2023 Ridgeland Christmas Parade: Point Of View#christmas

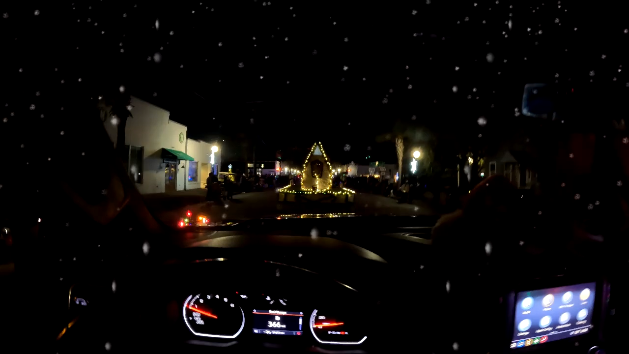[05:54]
Downtown Ridgeland right here. Intersection. Look at all the people out here.